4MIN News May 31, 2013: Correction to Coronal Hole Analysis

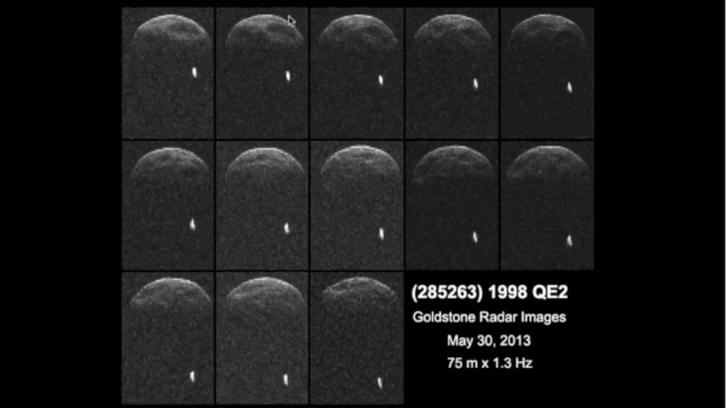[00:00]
Good morning folks. 1998 QE2 has a binary partner, a tiny moon.
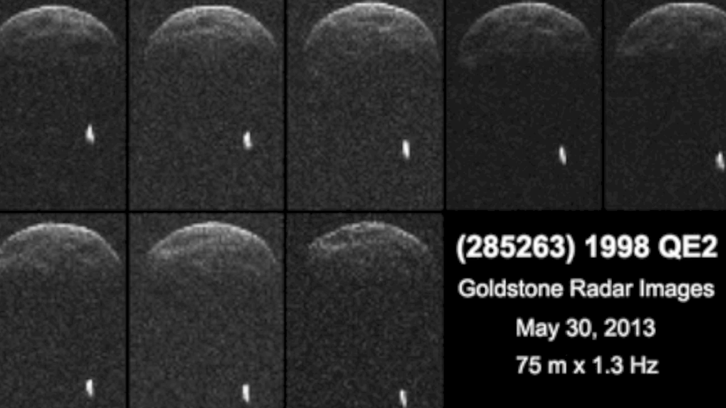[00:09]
This will be very very far out past our moon as it passes today, but high scale scope operators will have no problems catching a glimpse.